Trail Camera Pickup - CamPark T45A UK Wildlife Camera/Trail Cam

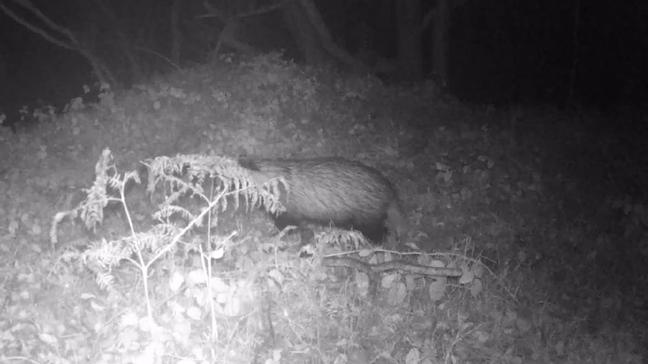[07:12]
A badger. Brilliant. So I'm not even putting any bait out or anything like that. I just picked that spot because I could see some holes around and I thought there might be some badgers there.